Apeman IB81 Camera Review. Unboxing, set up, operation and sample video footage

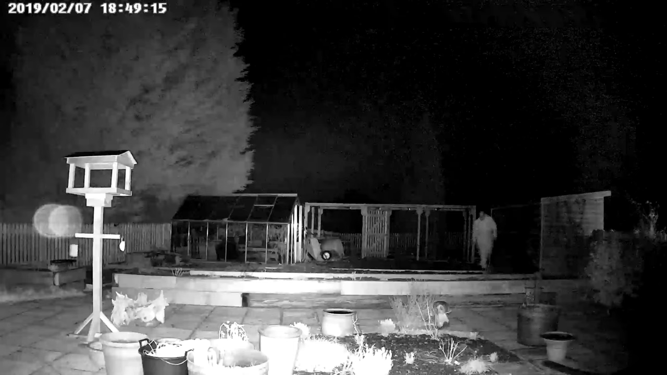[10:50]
in high definition the only lighting there is the infrared lighting from the ir leds on the front of the camera and as i say this is high definition and this next clip now we're in standard definition this is a few minutes earlier and you should be looking at me as i'm walking along to see whether you can distinguish the difference in the facial features and the difference between high and standard definition